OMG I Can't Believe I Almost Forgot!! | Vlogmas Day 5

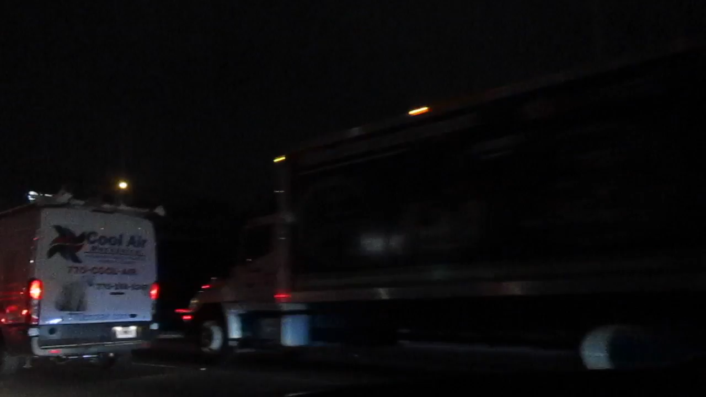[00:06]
oh my gosh how many cars are piled up here oh no no oh my